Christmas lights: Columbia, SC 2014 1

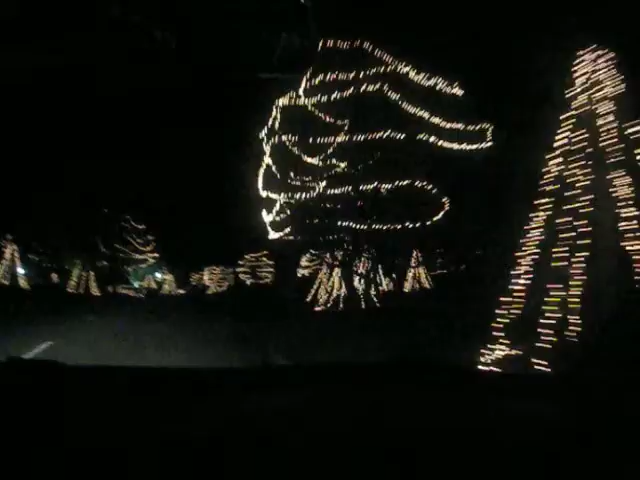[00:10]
que se perdieron mi mamá y mi papá. Qué locura. Mira que hay. Parece un jardín encantado. Sí, una película. Maléfica, aquí tenemos a Maléfica por aquí.